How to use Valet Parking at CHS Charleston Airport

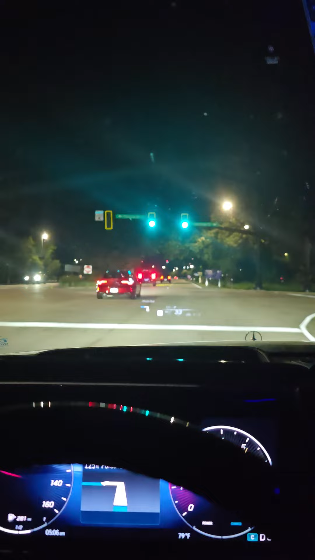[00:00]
Coming up to the airport, I want to show you where the valet parking is. Just like you're going to the actual garage but you don't go to the garage. You go like you're going to the terminal. That would be parking on the left. We don't go there. We're going toward the terminal and if you go all the way to the right you go right up to the curb but you don't want that.
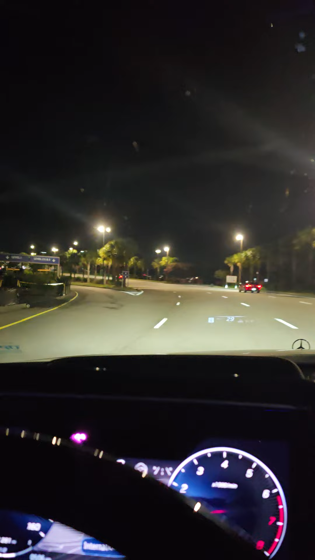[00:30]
We don't want that turn either. So here's the last choice to go left or right and you go to the left.
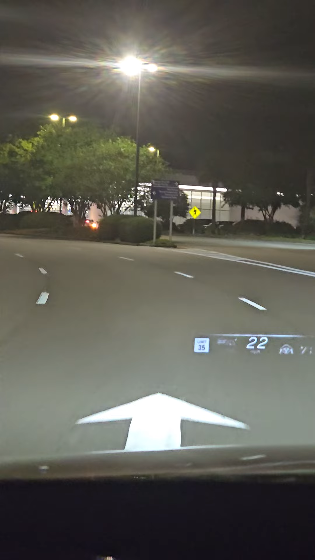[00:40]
There's the terminal down there.
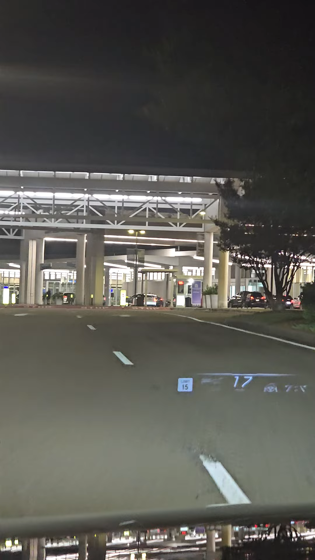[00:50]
Come right up to this little shed thing here and then they come out and they help you.